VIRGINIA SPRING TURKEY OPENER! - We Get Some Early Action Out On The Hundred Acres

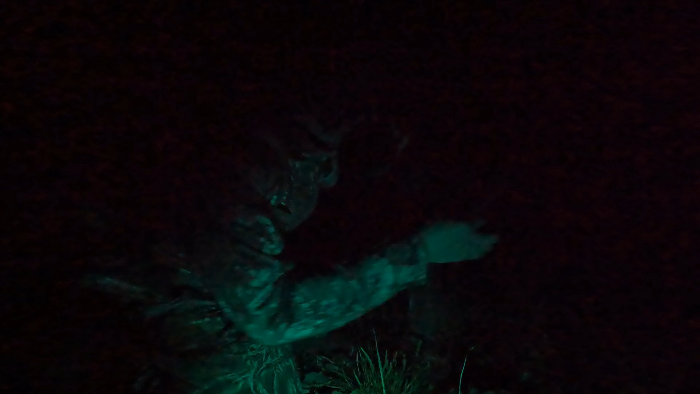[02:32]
Alright y'all, so I've stopped over here in the airport and I can't rightly see much of anything but I set up a decoy out here. So on the way back in, if there's any action going on then at least we got a decoy out here so. Alright, cool, we're going to keep on pushing.